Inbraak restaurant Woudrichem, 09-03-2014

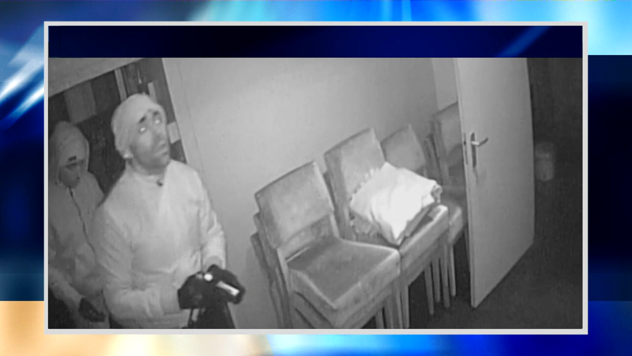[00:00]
Dit zijn beelden gemaakt in een restaurant in Woudrichem. Nasluitingstijd wel te verstaan. U bent getuige van een inbraak. Door een klein raampje open te bereken, wisten deze twee mannen het restaurant binnen te komen.
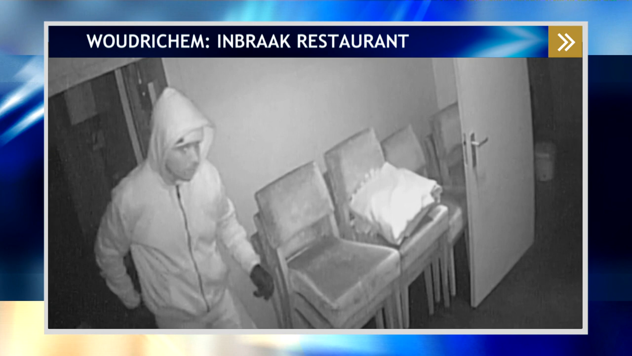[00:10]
Met wat wisselgeld uit de kassa gaan ze er later weer vandoor. De vraag is heldig. Wie zijn dit? Laat het weten.